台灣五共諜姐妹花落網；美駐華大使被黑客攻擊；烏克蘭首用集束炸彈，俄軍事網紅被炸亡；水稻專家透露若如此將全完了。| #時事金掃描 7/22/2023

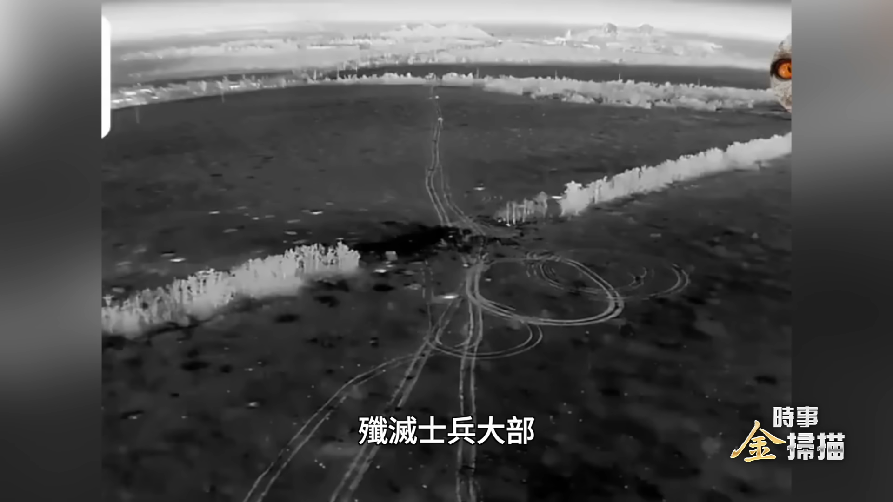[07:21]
注意看视频的最后有两次面积很广的急速炸弹爆炸的景象
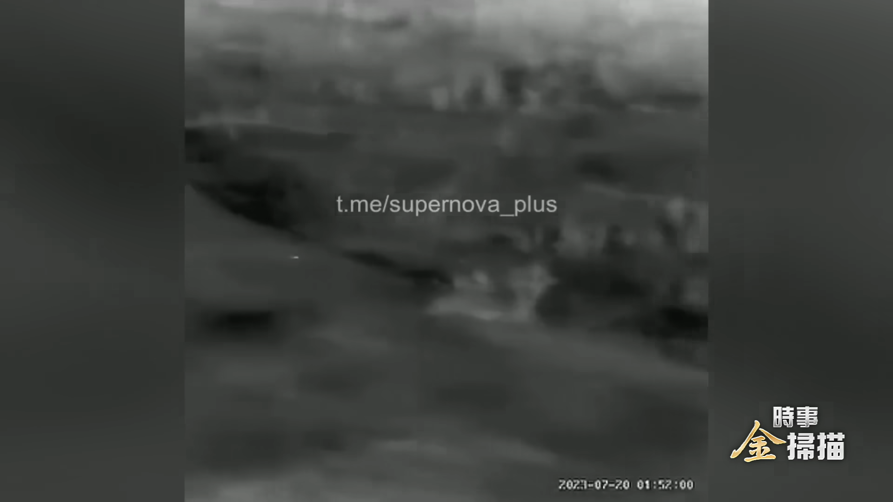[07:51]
当部分俄军士兵撤入了森林后呢另一发急速炸弹呢又在森林中炸开了